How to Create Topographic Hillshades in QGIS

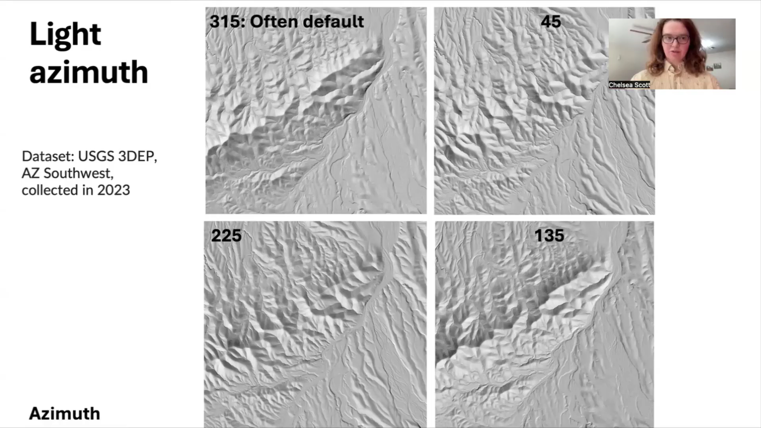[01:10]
Again, so when you're making these hillshades, it's important to look at them from different light angles. And right now I'm going to show you three different approaches to making hillshades in QGIS.
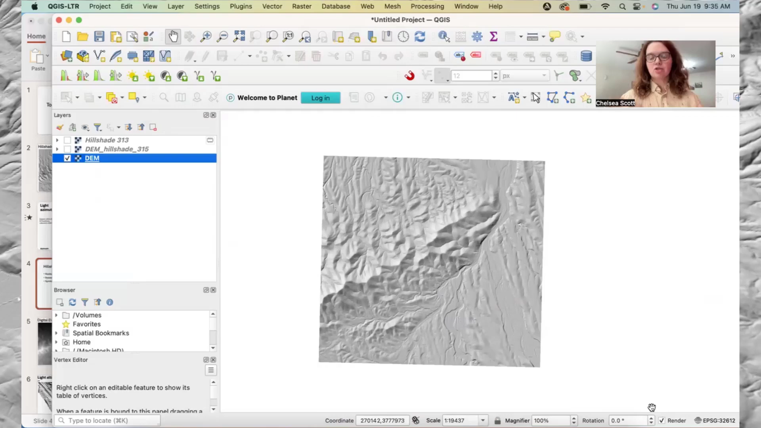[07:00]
So again, if you're just really want a fast hillshade, this approach is fine. But we're going to zoom in. And now when we zoom in, we see that we have these box artifacts, that we have these lines that go north-south and east-west. And for a lot of mapping applications, these boxes would be quite disturbing. And so this is not an ideal approach
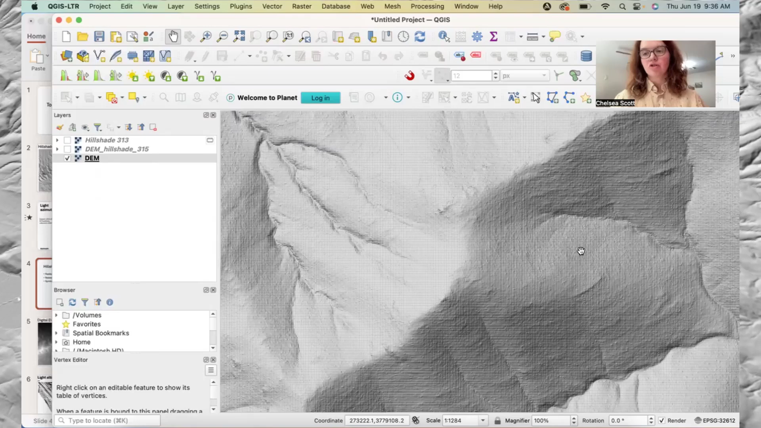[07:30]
for visualizing and calculating topographic hillshades when we're looking at a fairly detailed scale. And so this is not an ideal. Thank you.